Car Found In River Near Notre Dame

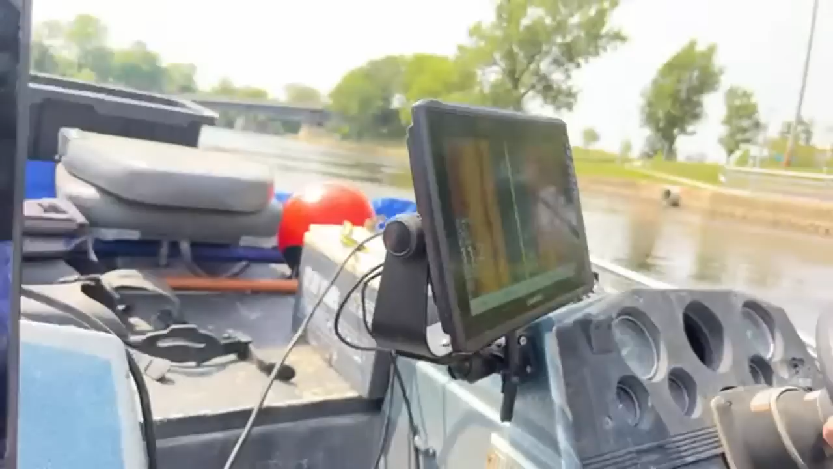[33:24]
oh holy smokes so we're gonna i guess you guys get to see our setup here we got jeremy's garmin over here running and
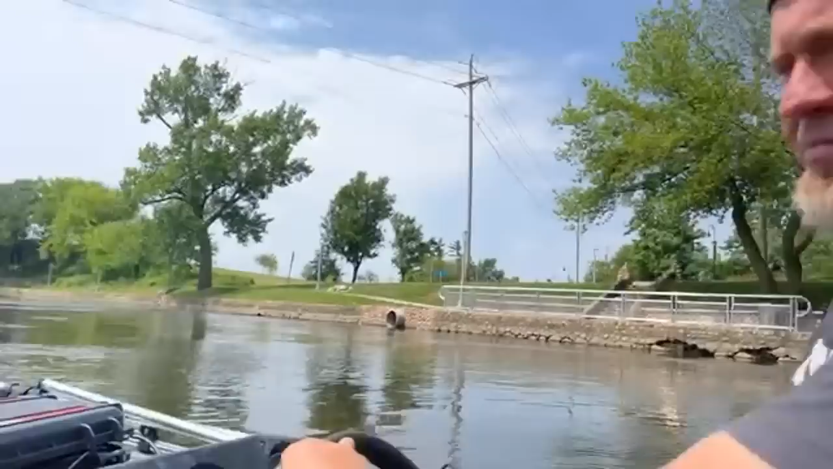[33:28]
he's on the right side i got my transducer my hummingbird
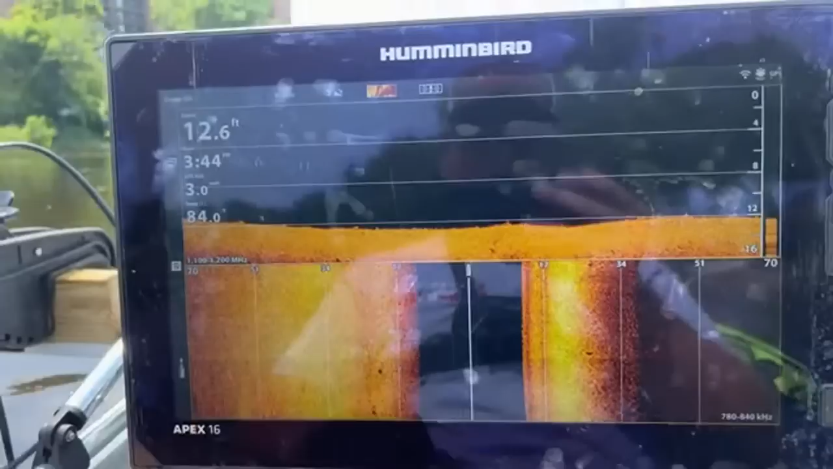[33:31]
On screen: depth 12.6 ft
on the left and it's actually not bad i mean we get to chill it's a pretty good setup we got it on each side i mean it looks like madness
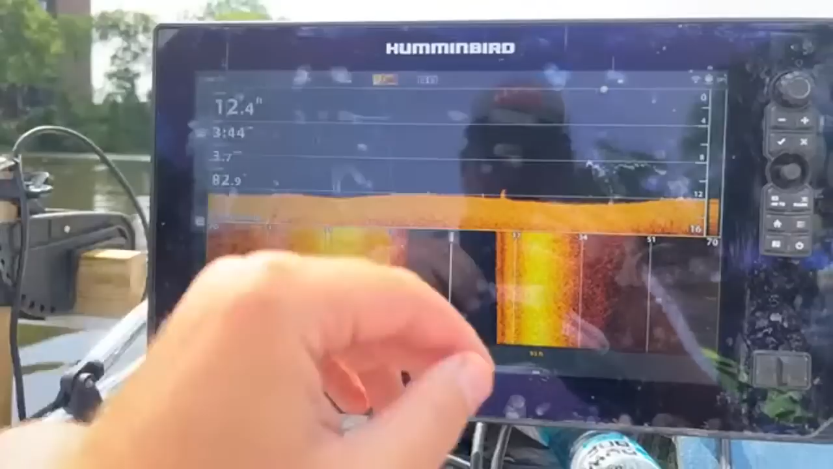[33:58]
i have the sides scan and side imaging here down imaging up here so you can see little things like that's probably a log or something right there
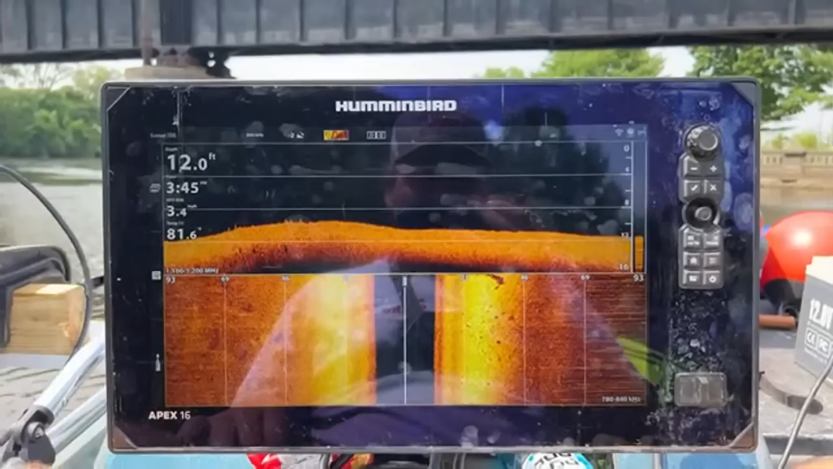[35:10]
On screen: depth 12.0 ft
what is that right there i was turning so whatever was it stretched it out looks like a log probably
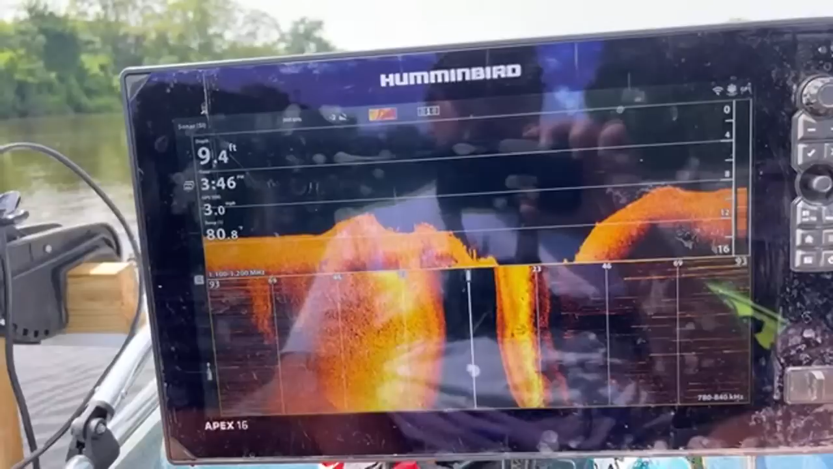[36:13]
On screen: depth 9.4 ft
we'll scan the other side and then like we've still got the whole other halfway on this going back
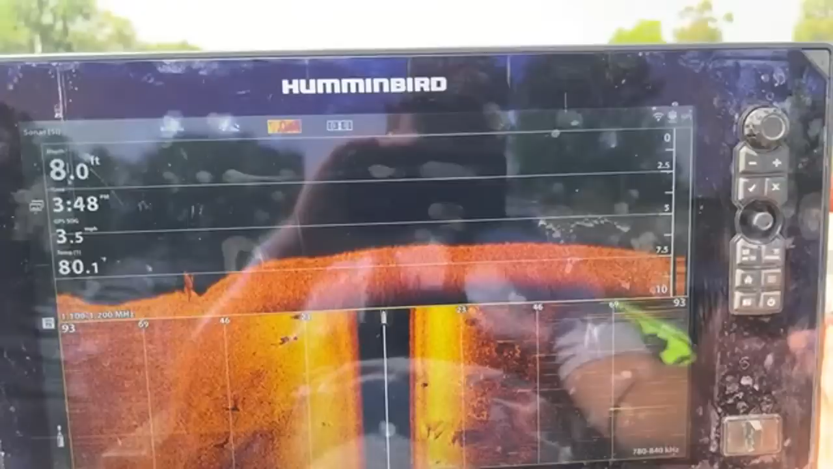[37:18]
On screen: depth 8.0 ft, speed 3.5 mph
the damn damn finding cars everywhere not the cars we want what's the last six
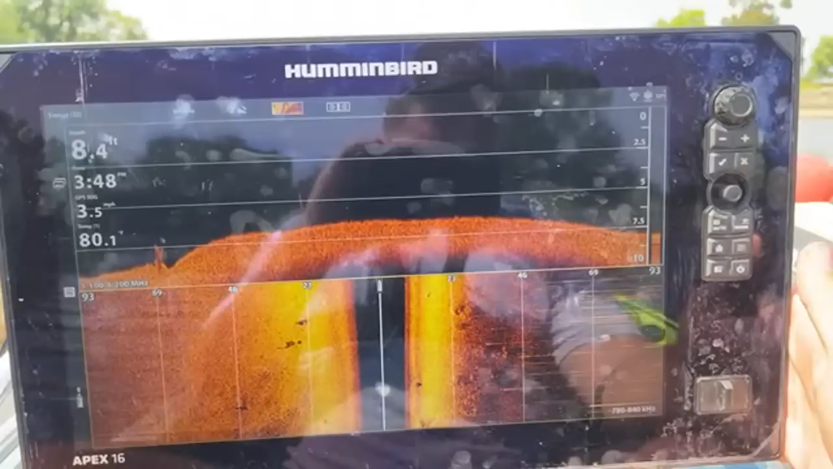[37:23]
On screen: depth 8.4 ft, speed 3.5 mph
of the vin we have the last six of the vin six three four seven eight one
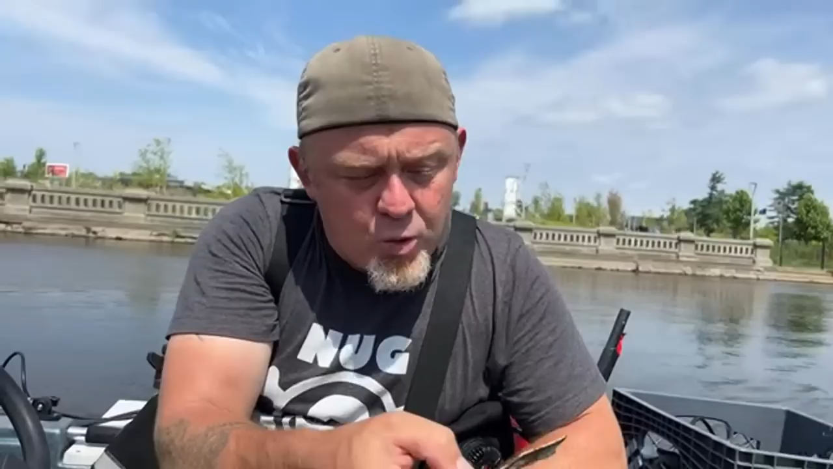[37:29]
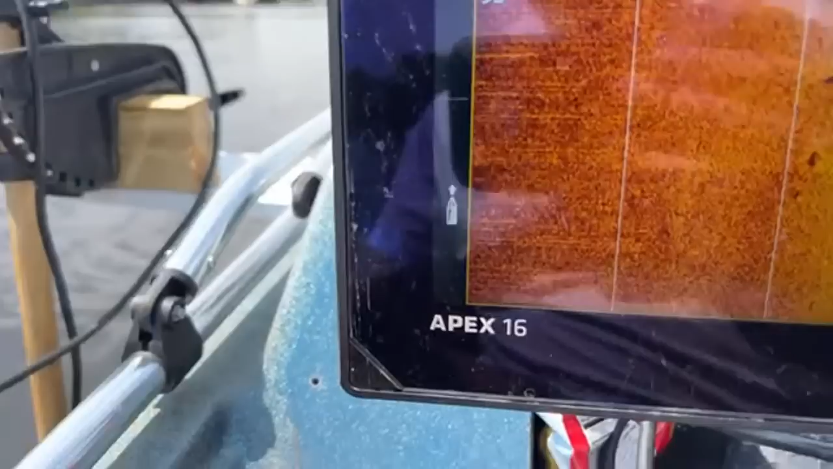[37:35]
i have the hummingbird apex 16 i believe this is the newest one the apex series that just came out not too long ago
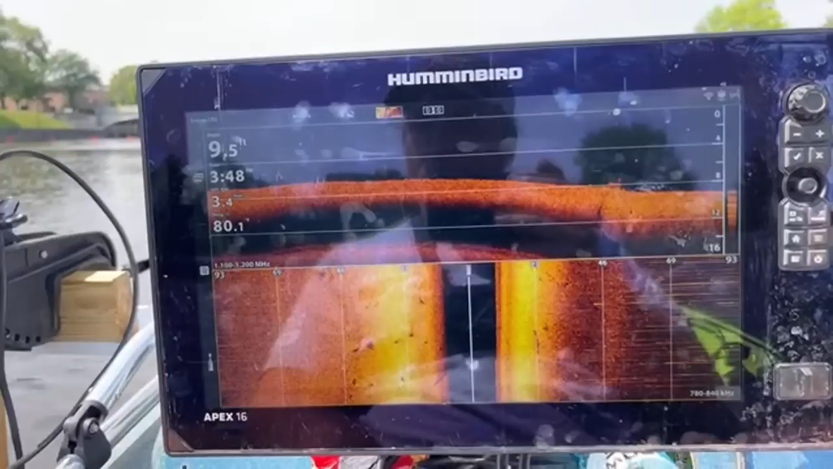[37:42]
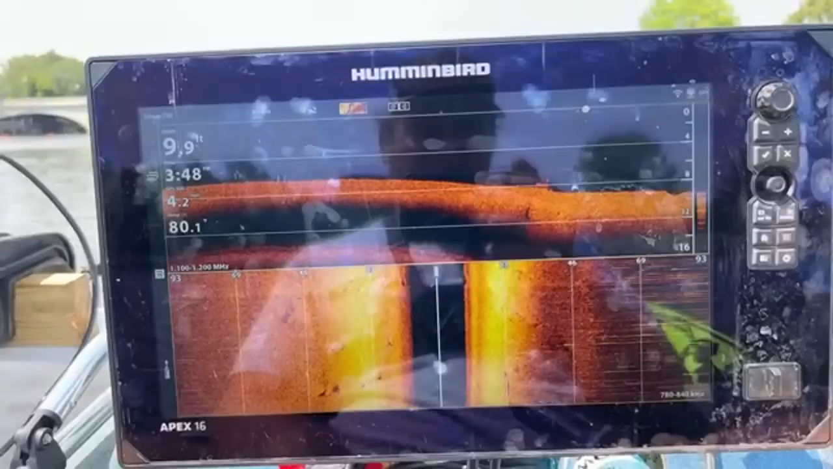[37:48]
On screen: depth 9.9 ft
i'm not seeing anything else over here
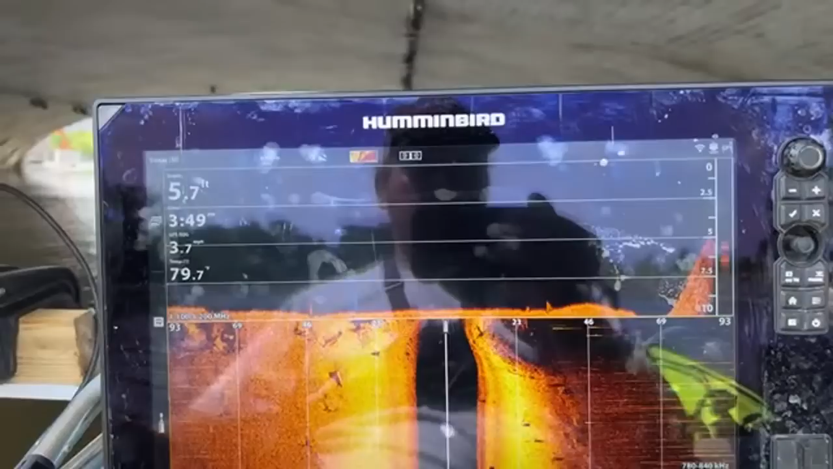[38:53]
On screen: depth 5.7 ft
so seven feet here oh under the tunnel and it
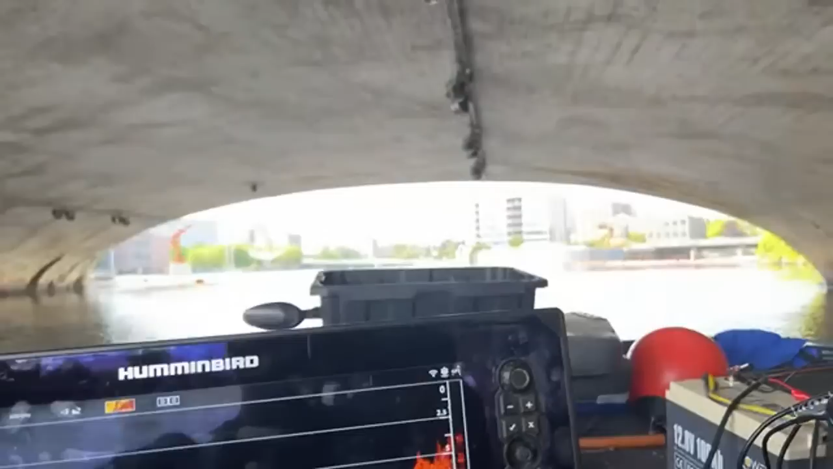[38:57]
drops off a little ways down there so we're turning around i told you there
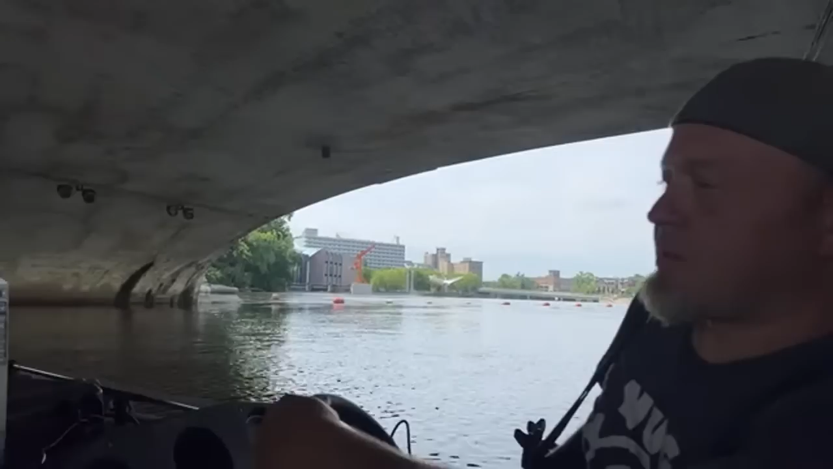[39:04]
ain't nothing here but the devil you don't know that there were three can you see everything okay yeah
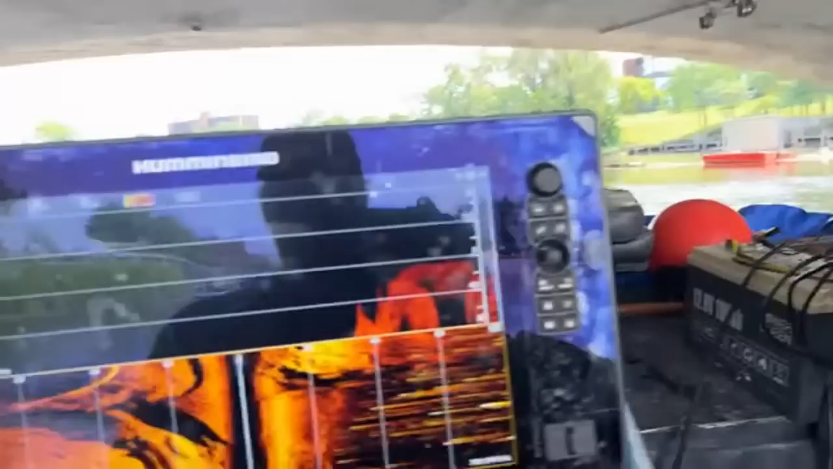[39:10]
too shallow but look it's so dark and nice for people watching on the screen